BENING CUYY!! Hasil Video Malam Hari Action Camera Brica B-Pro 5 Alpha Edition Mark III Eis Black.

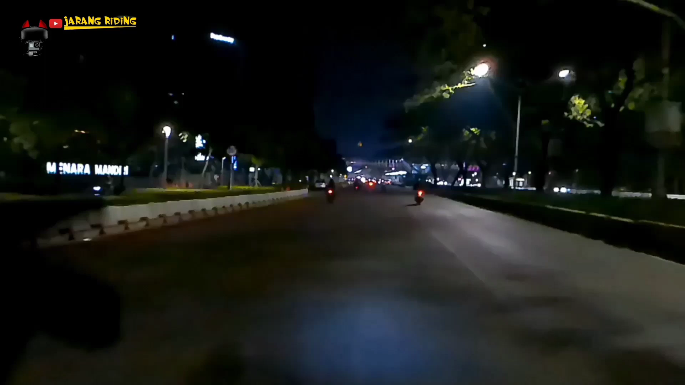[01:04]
lagi teman-teman lihat sekarang ini hasil dari video action cam tersebut gue lagi ngetes terutama di dalam kondisi
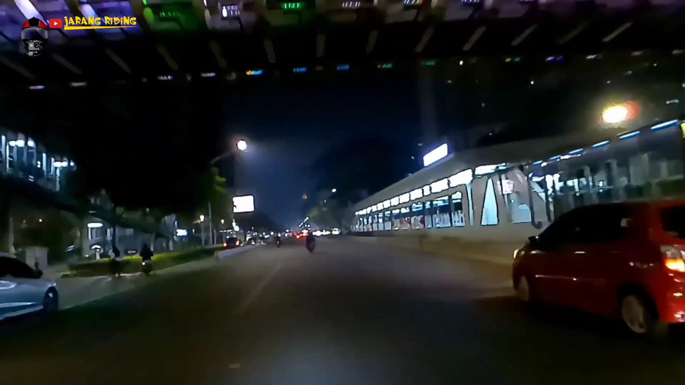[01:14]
low light ya lebih tepatnya malam hari lah dalam keadaan yang pencahaya
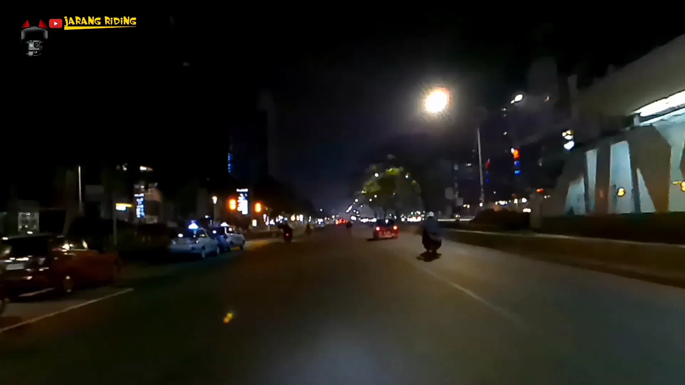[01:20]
nya kurang dan seperti ini hasilnya teman-teman gimana Hai cerah enggak hasilnya tajam enggak hasilnya buat malam hari buat kondisi low light Brica Bt Pro 5 Alpha Edition mark 3s ini worth it enggak buat dipakai buat dibeli kalau gue sih ya suka untuk kondisi malam harinya seperti
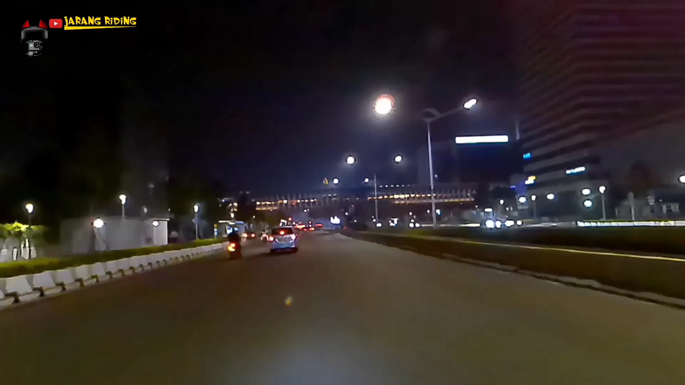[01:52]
berica ini tajam warnanya hasilnya dan juga enggak gelap bahkan Bt Pro Hero 5 yang selamat menikmati juga enggak stajam dan serang ini kalau ditunjuk malam hari atau low light nanti teman-teman bisa kasih argumennya komentarnya atau apapun terkait video ini ya Hai jangan ragu-ragu atau jangan sungkan
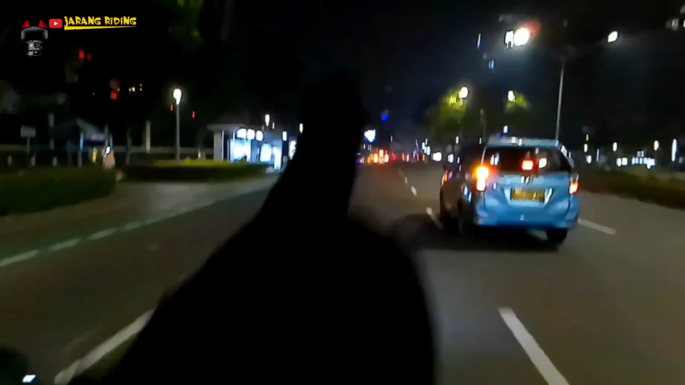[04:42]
jos kalau gua merekomendasikan ututnya bisa digelam teman-teman motok motovlog pemula kau yang enggak enak ya kalau bilang pemula bu juga anggap aja bu juga masih kembali ya untuk motovlog lah pokoknya nggak usah ada embel-embel pemula apalagi kondisi lowlight ini rekomendit banget
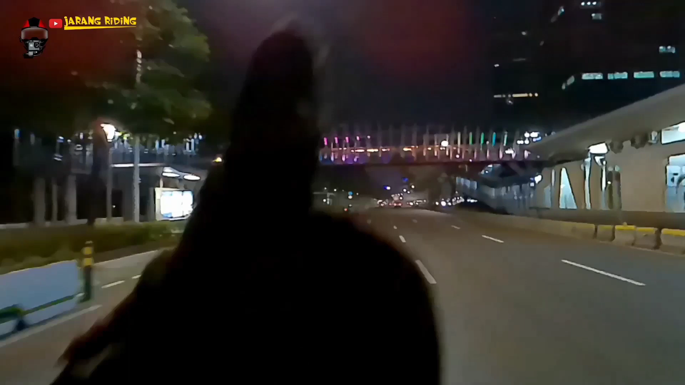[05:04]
nah gimana teman-teman pendapatnya kira-kira worth it enggak nih fashion cam dari Grika BB Pro
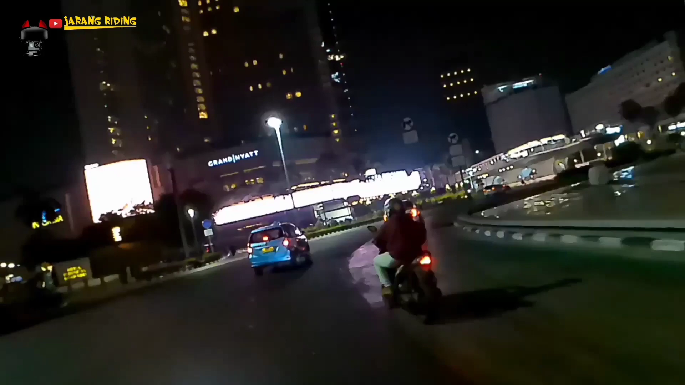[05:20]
5 Alpha Edition mark 3x-nya untuk dipakai buat
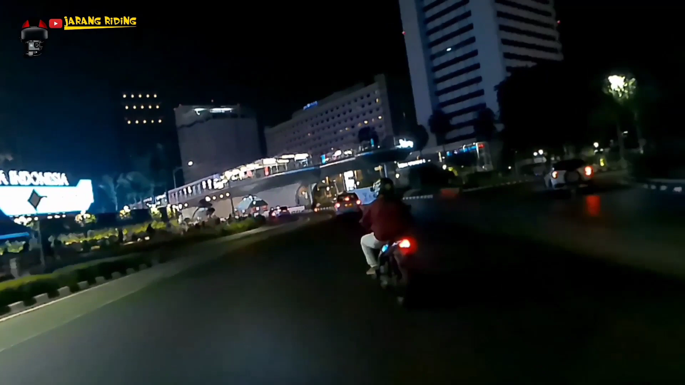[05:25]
motovlog terutama di kondisi lowlight hasilnya
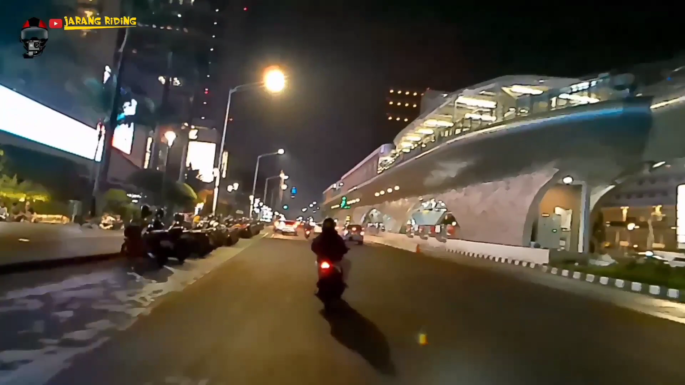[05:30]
ya seperti yang teman-teman lihat sekarang ini Hai lumayan bagus bahkan godibik bahkan bisa gue bilang
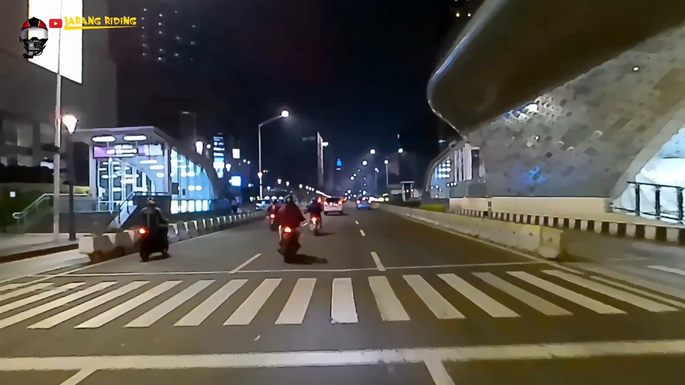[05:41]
bagus-bagus banget hasilnya Hai tajam jernih dan terang lah
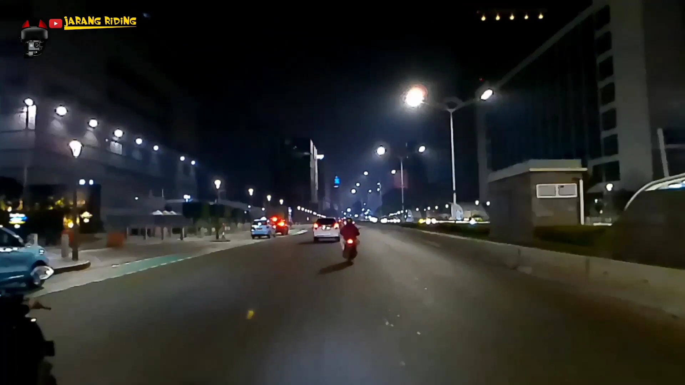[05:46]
kalau selama ini saya menggunakan GoPro Hero 5 itu bisa dibilang sangat jarang banget buat dipakai
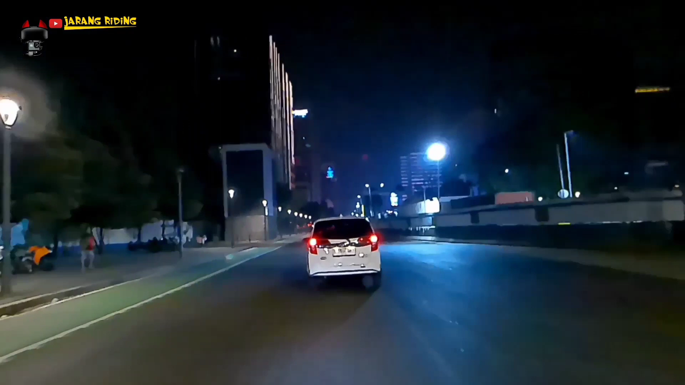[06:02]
nr atau night ride karena ya kondisi
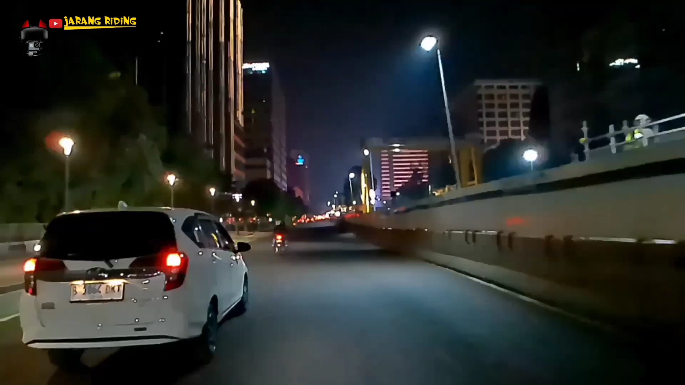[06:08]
dari action camnya sendiri yang nggak terlalu
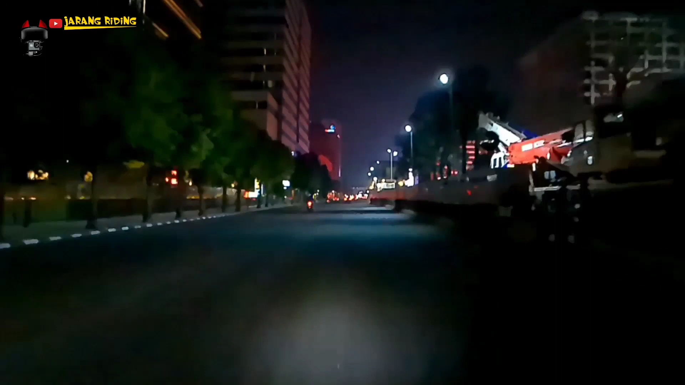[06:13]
eh apa ya enggak terlalu bagus buat kondisi lowlight atau malam jadi jarang gua pakai buat
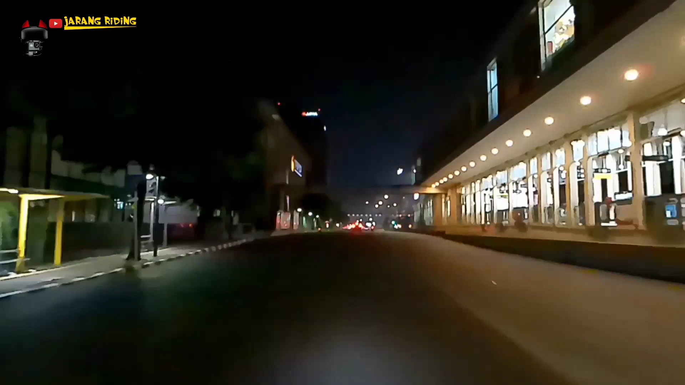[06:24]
Hai eh motovlog di malam hari Hai Oke guys
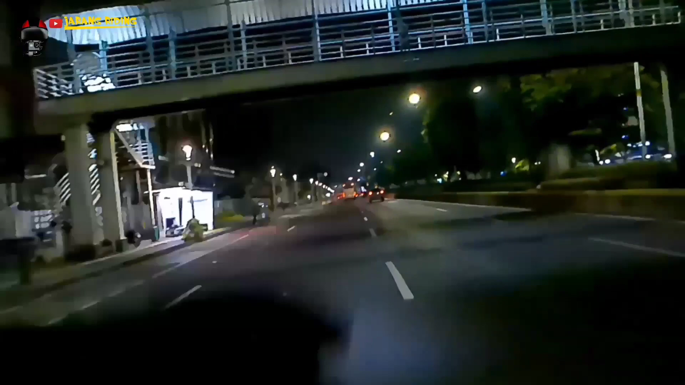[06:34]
itu aja eh sedikit ulasan atau review lah sekitar action cam BKB Pro 5 Alpha Edition mark 3x-nya untuk dipakai di kondisi lowlight atau malam hari seperti ini aslinya gimana menurut teman-teman kalau memang bagus ya